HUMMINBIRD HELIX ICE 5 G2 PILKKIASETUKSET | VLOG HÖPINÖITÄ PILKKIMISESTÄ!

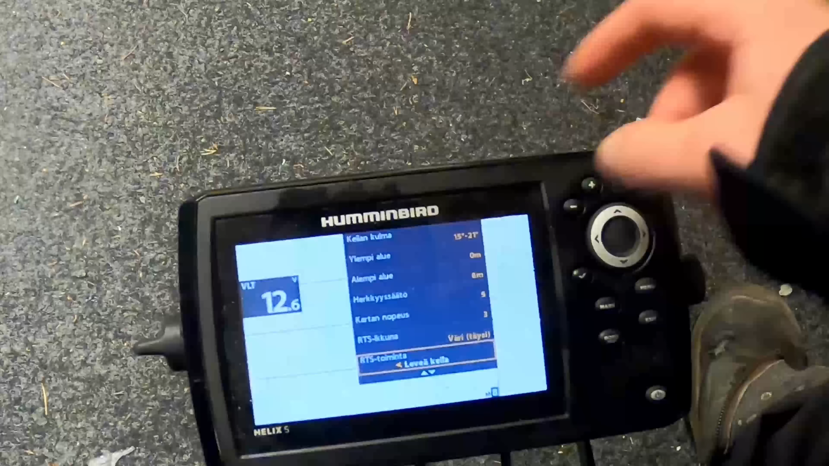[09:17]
tuo on se RTS-ikkuna, ja RTS-toiminta on leveä ja keila,
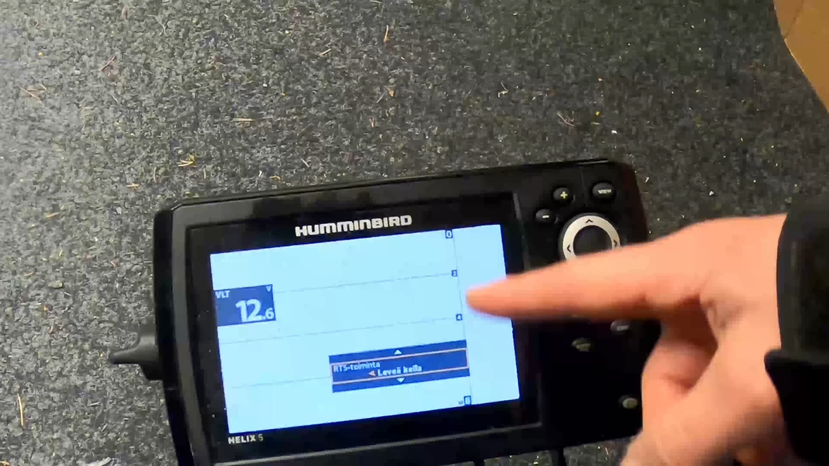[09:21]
niin se keila nyt ei sano mitään, mutta se niin kuin, tuo on vaan tuo palaakki levennetus.
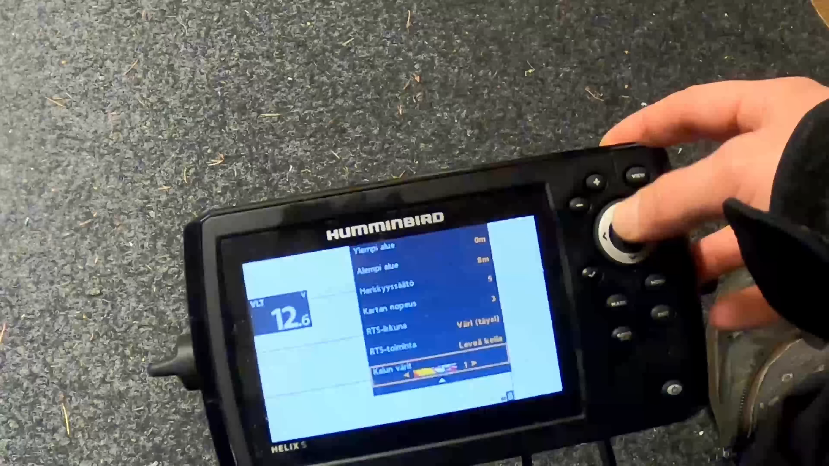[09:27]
Ja kaiun värit on tämmöiset, ollut tämmöiset mulla aina, mikä se nyt meni.
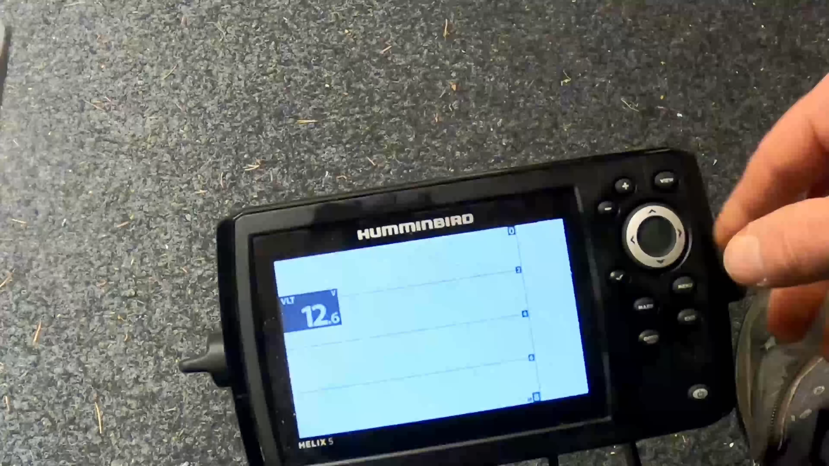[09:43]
Katsotaan, minä laitan tuon simulaattorin tuosta vielä päällä, niin voidaan katsoa noita muita asetuksia tuosta.
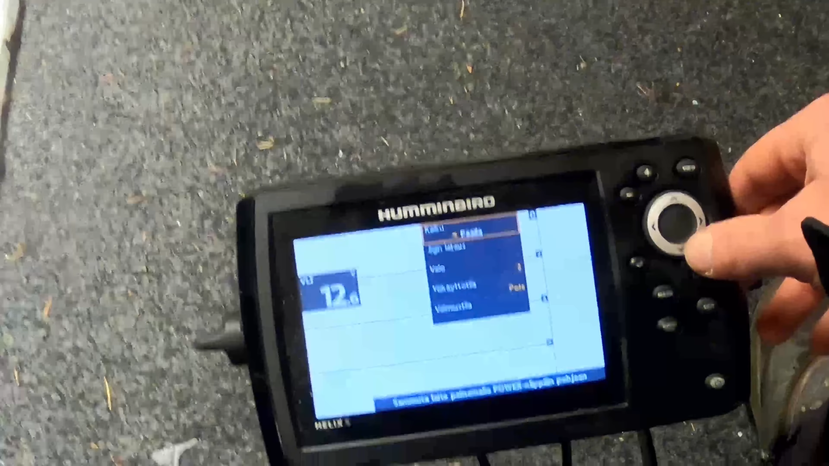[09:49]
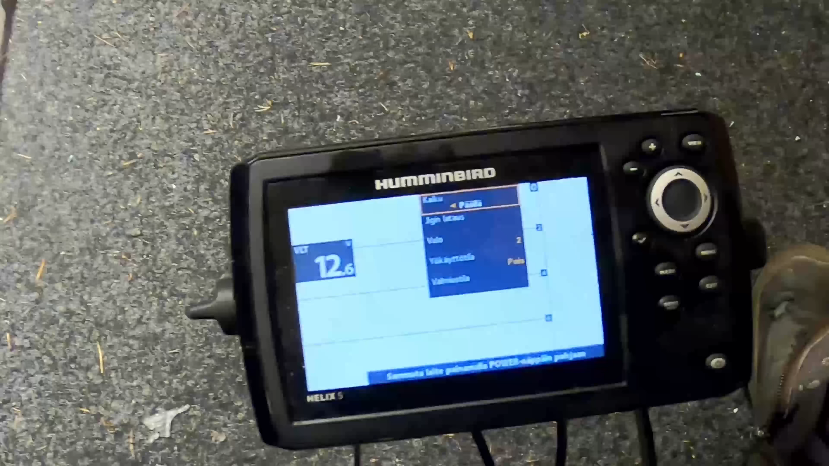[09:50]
Katsoa, miltä se näyttää tuo luotta. Ja simulaattorihan tuossa ottaa päälle, jos haluatte pihassa näitä räpöitä,
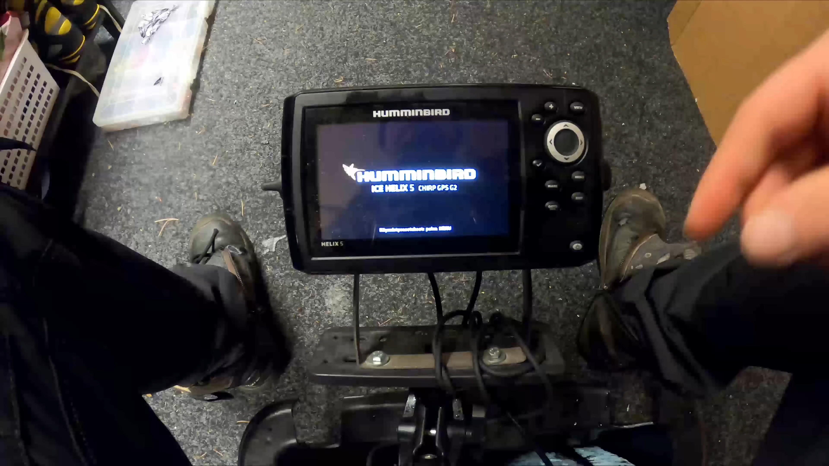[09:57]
niin pistätte normaalisti päälle ja sitten menusta tuosta.
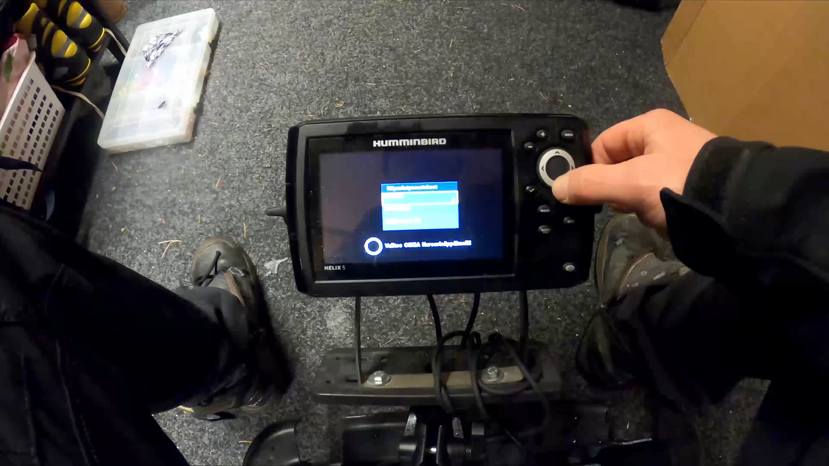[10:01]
ja nuoli alaspäin ja simulaattori ja nuoli oikealle ja exittiin.
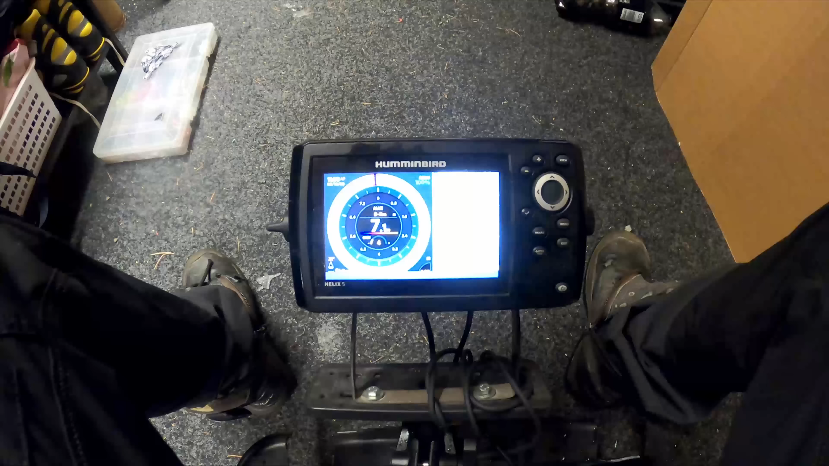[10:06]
Sittenpä lähti simulaattorilla aloittamaan ja tästä näkyy ne minun asetukset nyt ja nyt on niinku, siellähän se viehe puttuu sinne pohjaan,
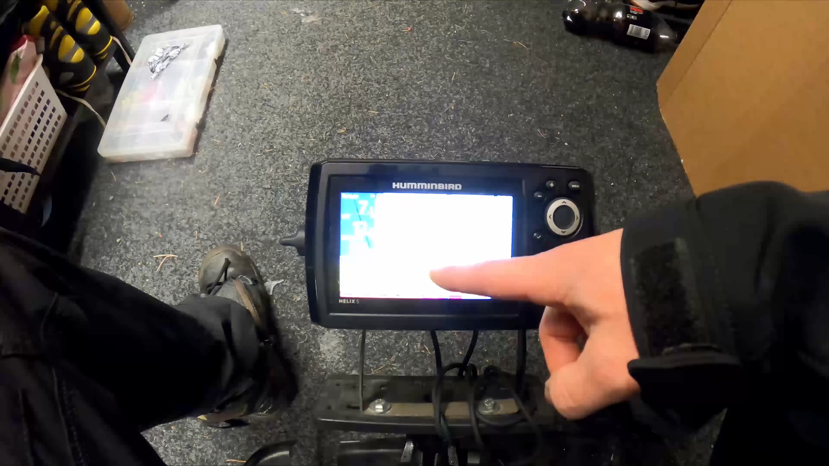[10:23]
Niin tota, välivettä pilikkikin aina. Ja tästä zoomista sitten näpytellään tätä zoomin ikkunaa vaihdellaan tälleen.
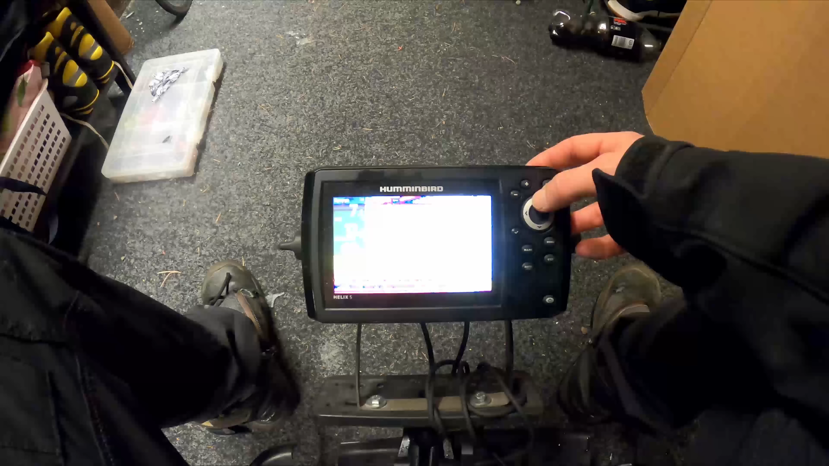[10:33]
Tämä on se huono, mikä on. Että jos on kova zoomi, ja se ei käy millään, ei käy se...
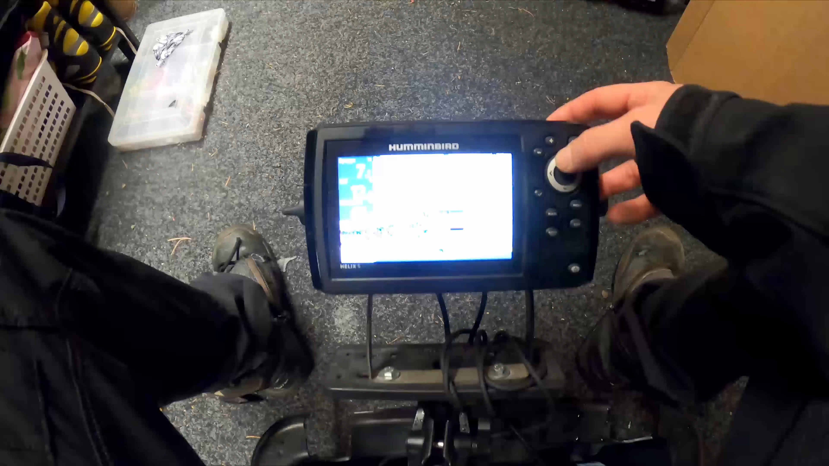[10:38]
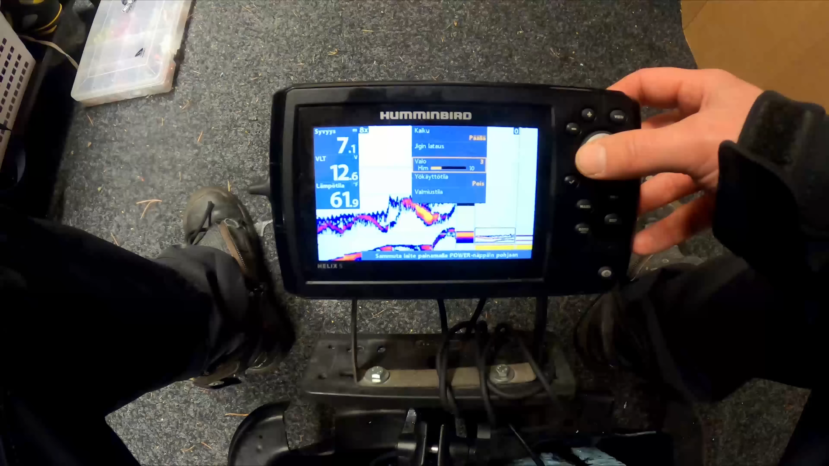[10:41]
Toivottavasti ei mennyt ihan pilalle minun puheet, kun oli tuo valo noin kovalla, mutta...
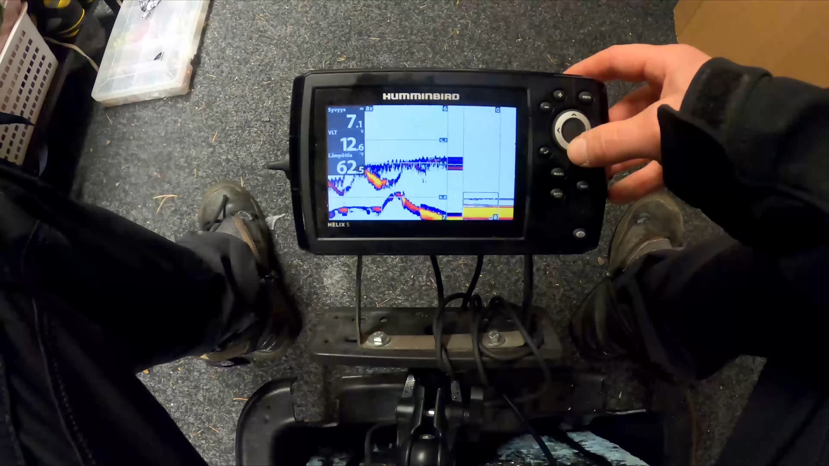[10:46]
Niin jos kato, tällä lailla, jos on kova zoomi, niin se ei käy millään se zoomi tuohon.
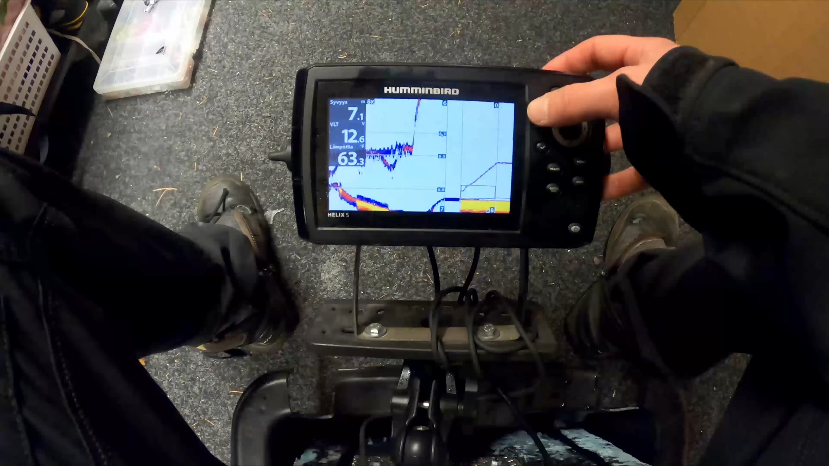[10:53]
Niin tämä on niinku huono tässä vehkeessä.
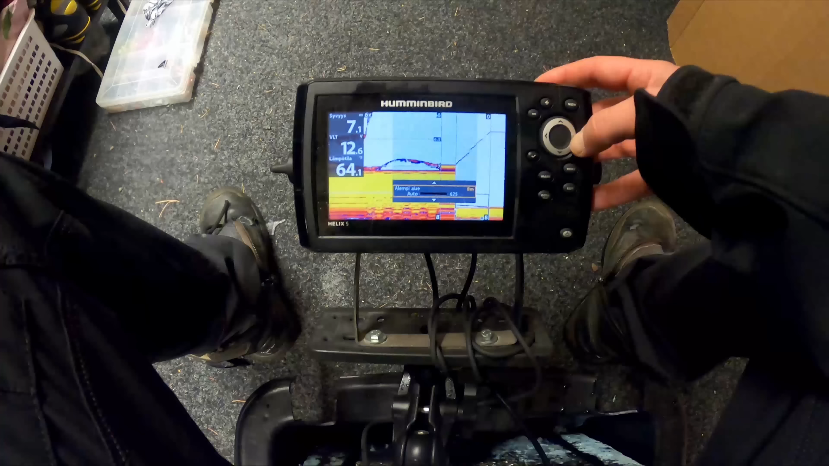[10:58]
Ja tällaisen sinä voit pikkusen, että jos siirryt vähän ehkä tätä syvyysaluetta, niin saatat joskus suohan vähän kohdalleen sen, mutta tämä on niinku huono.
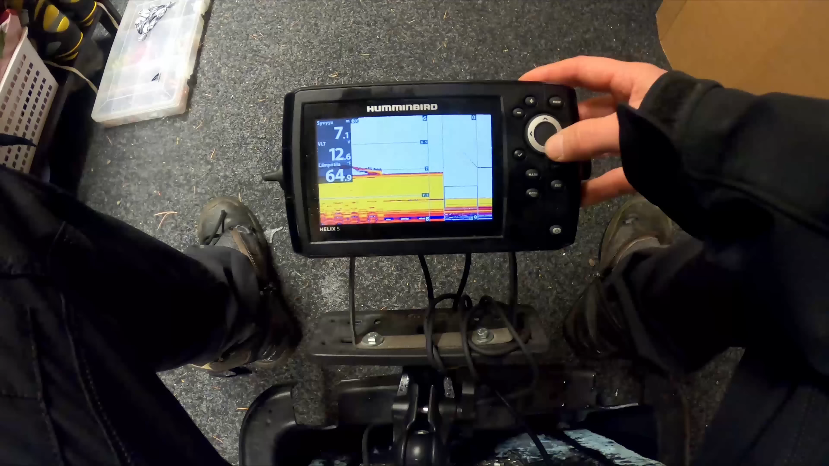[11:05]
Että tässäkin jäpi ruututilloa lisseet tuohon vielä ylimieräiseksi, mutta en tiedä.
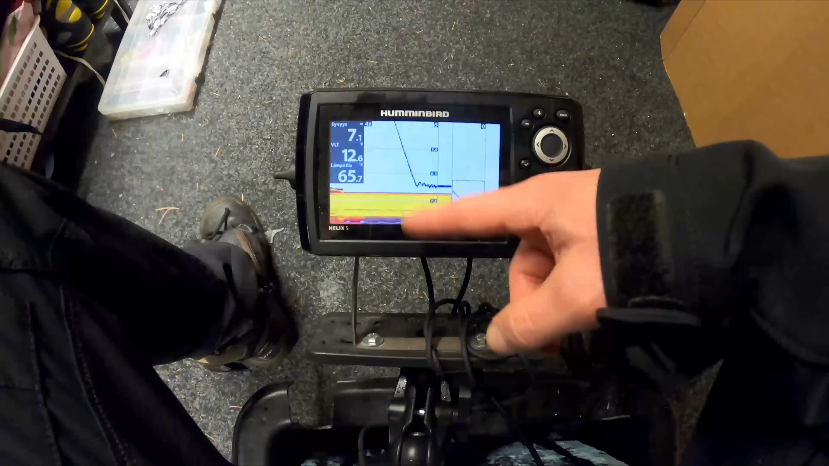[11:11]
On se vähän, tuo on se huono homma.
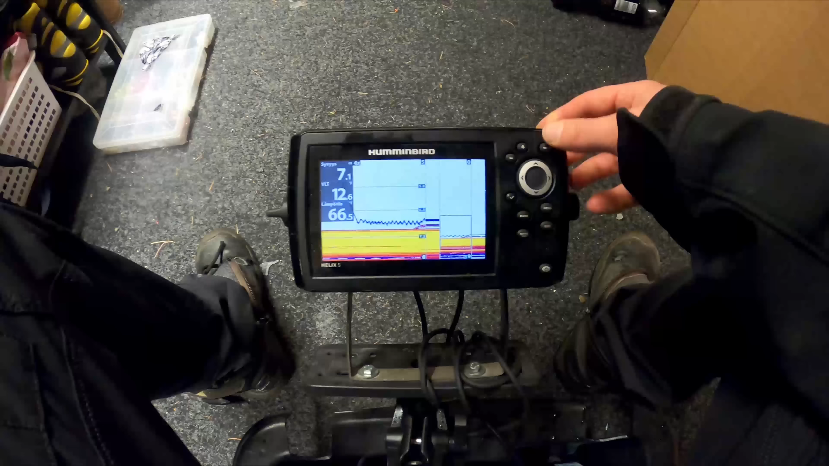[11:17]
Tosiaan, aika, sanotaan, että jossain 4-6 metrin vesissä,